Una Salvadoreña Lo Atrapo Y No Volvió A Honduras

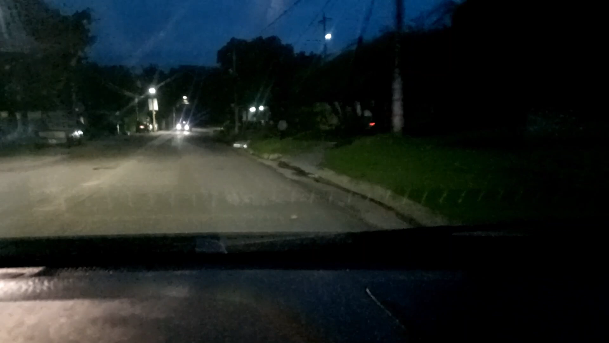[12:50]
Bueno, hay dos calles, realmente hay que agarrar la tercera entrada, yo agarré la segunda. En la segunda nos encontramos con lo que es el lugar exacto de Zacatecoluca.
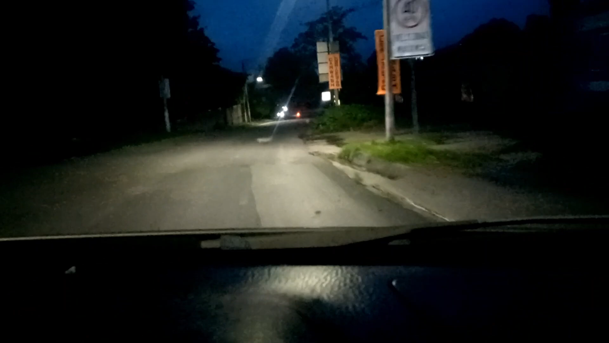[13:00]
Está un poquito oscuro porque no hay mucho, no hay mucha luz. Gira a la derecha con dirección a K2. Y aquí vamos a ingresar otra vez al bulevar principal para no irnos por toda la ciudad, por todo el centro. Continúa por K2 durante 23 kilómetros.